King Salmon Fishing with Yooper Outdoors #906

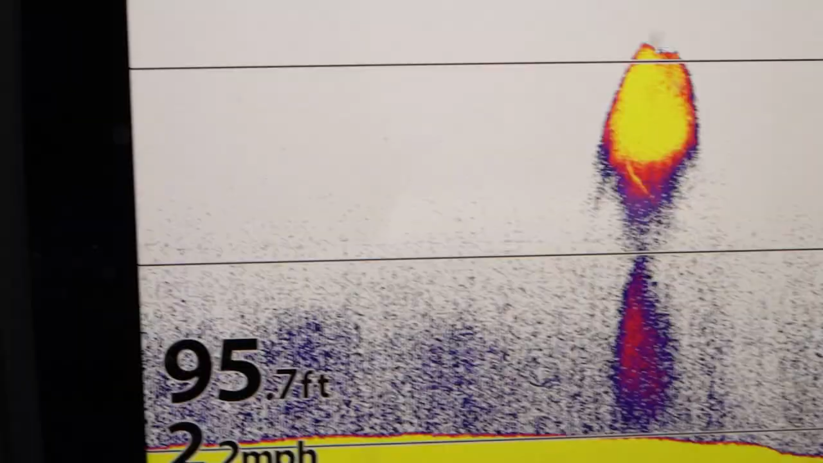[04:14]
On screen: depth 95.7 ft
We're trolling, looking for schools of alewives, find those, and that's where the salmon are.